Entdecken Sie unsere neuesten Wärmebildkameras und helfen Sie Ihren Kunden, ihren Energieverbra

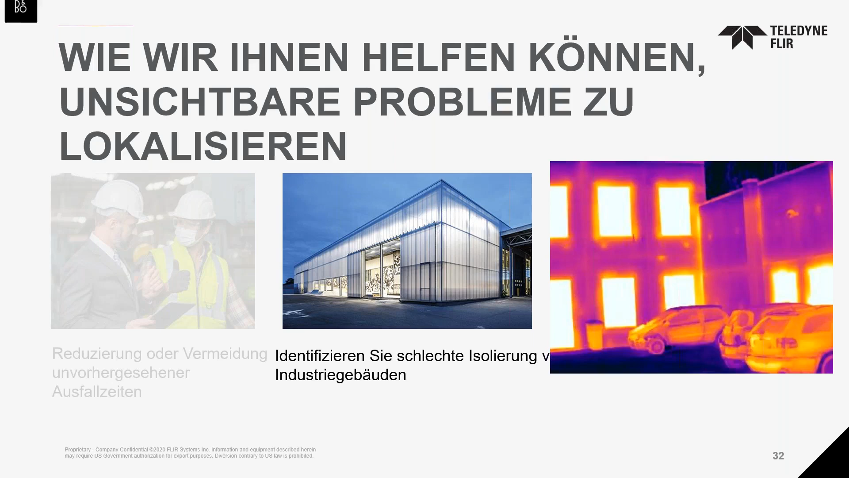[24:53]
Hier ein paar Wärmebilder, so quasi Plattenbau.
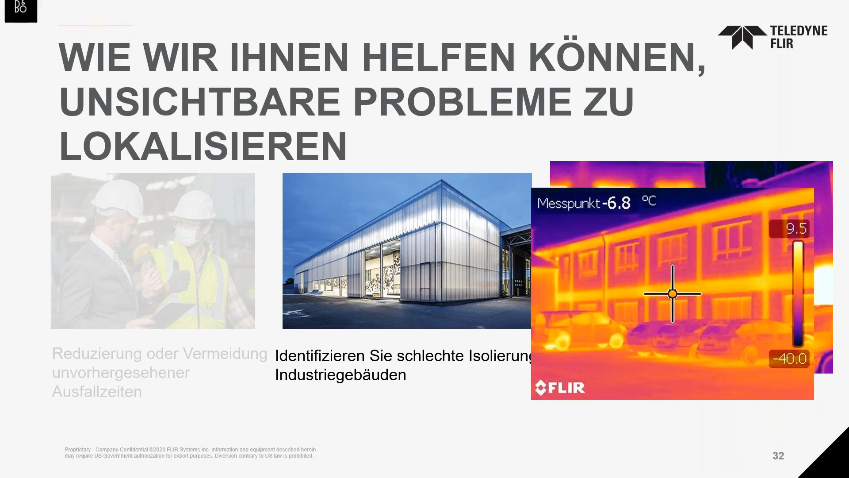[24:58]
On screen: spot -6.8°C
Ja, alte Gebäudetechnik, die noch unisoliert ist, die einfach enorm viel Geld kostet. Es gibt noch eine weitere Serie an Kameras. Ja, die haben wir ja schon kurz vorgestellt. Und die beiden Serien sind sehr, sehr ähnlich. Das heißt, technisch basieren sie auf der gleichen Plattform. Der wesentliche Unterschied ist die Ergonomie, die bei dieser Serie vorhanden ist,
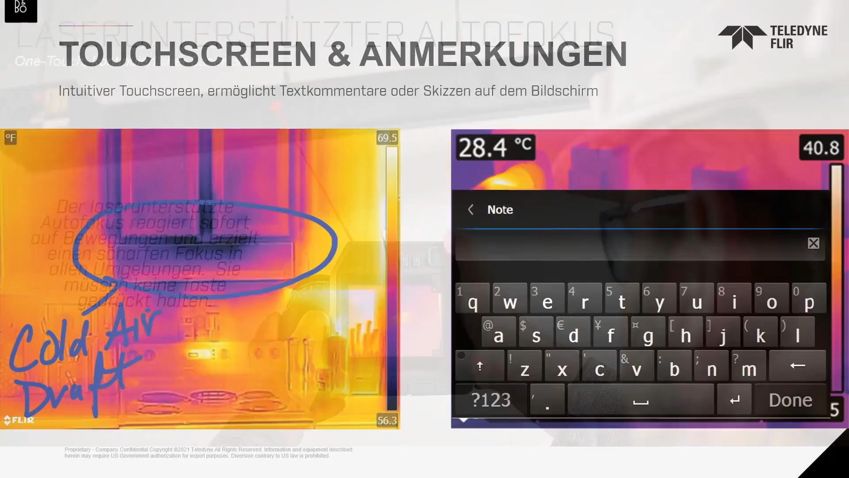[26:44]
Darüber hinaus haben die Geräte einen Touchscreen. Sie können kritische Bereiche auf Ihrem Bild hervorheben oder einfach ein Notizfeld hinzufügen, Querztastatur nutzen, wie Sie es auf Ihrem Smartphone auch gewöhnt sind. Also Benutzung, die Lernkurve ist recht steil und kurz.
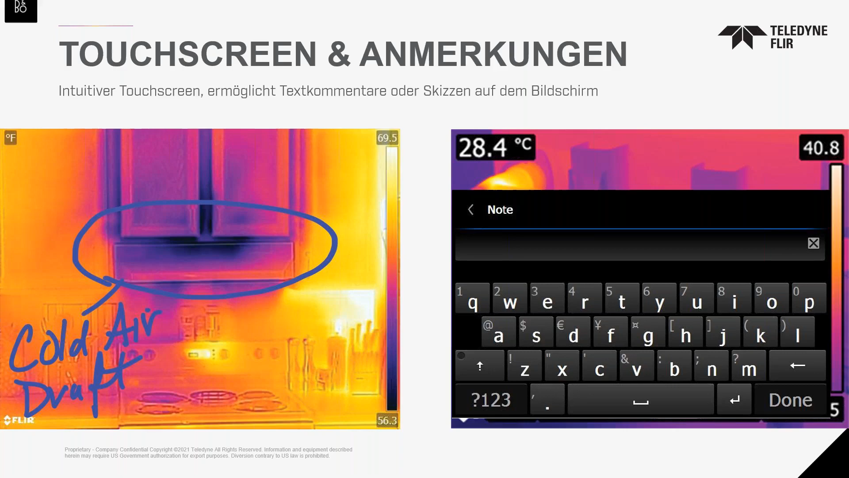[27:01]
Auch das Einrichten der richtigen Kontrastwerte im Volksbund, Level und Spanner einstellen, das war früher eine manuelle Aufgabe, dann war es eine automatische Aufgabe und mittlerweile können wir uns mit dieser One-Touch-Funktion, das ist dieser kleine weiße Kreis,
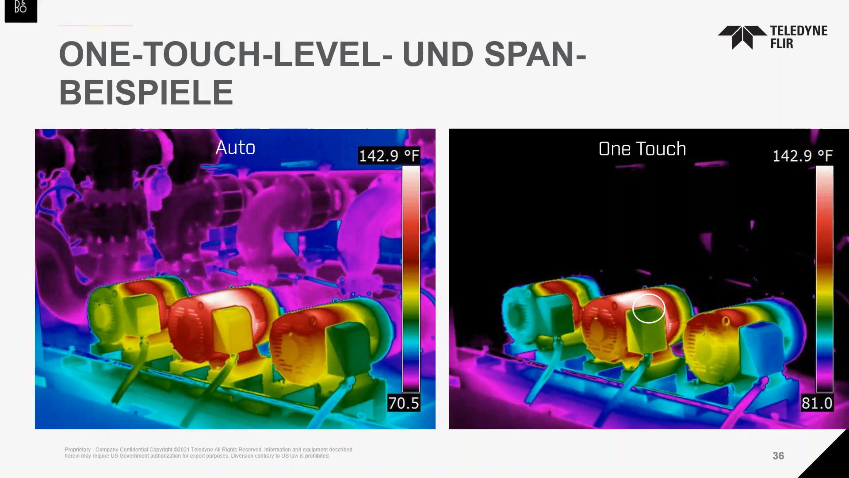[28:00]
On screen: scale top 142.9°F
in Windeseile ohne zum Beispiel von Hintergrundtemperaturen abgelenkt zu werden. Dazu kommt noch eine Mieterlink-Technologie, das ist nichts anderes als eine spezielle Bluetooth-Verbindung, die es ermöglicht, diese Test- und Messgeräte per Bluetooth an die Kamera anzuschließen. In diesem Beispiel haben wir halt Stromzangen angeschlossen und können zu den Bildern, die wir hier auf den Kontakten erzeugt haben, zu den Thermogrammen auch die entsprechenden Stromwerte abspeichern.
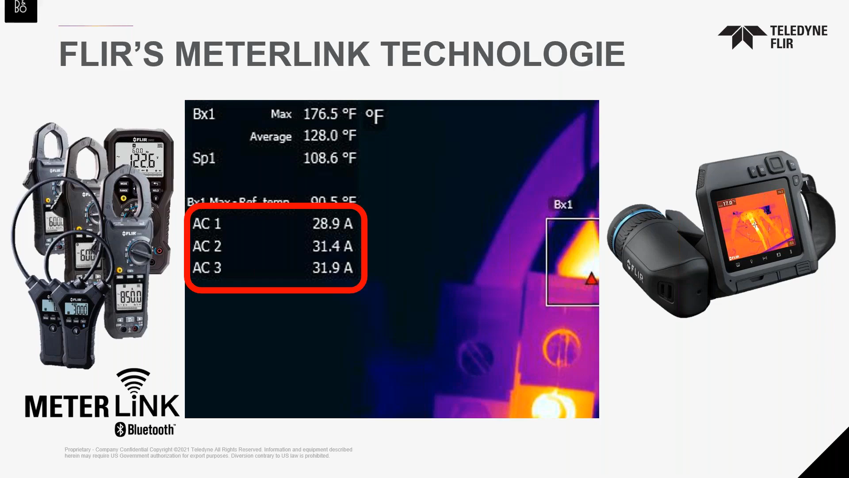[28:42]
On screen: spot 108.6°F, max 176.5°F
Was natürlich dann zur Beurteilung der Problematik sehr, sehr wichtig ist. Handelt es sich hier um Überlastung oder handelt es sich um ein Kontaktproblem? Dieser Umstand lässt sich hier natürlich dann viel besser bewerten.